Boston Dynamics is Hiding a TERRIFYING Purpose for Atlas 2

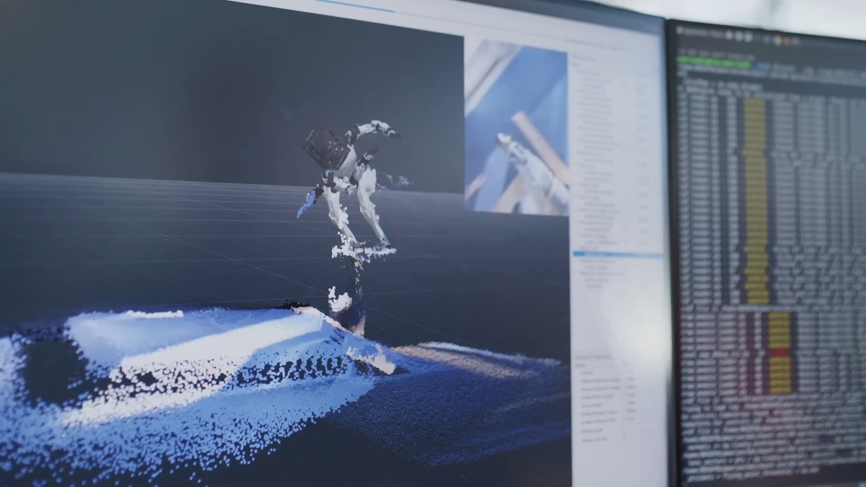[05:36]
Atlas 1 used a sensor team-up to build a 3D map of its surroundings. Think of LiDAR, a laser sensor that measures distances and creates a point-cloud image of the environment.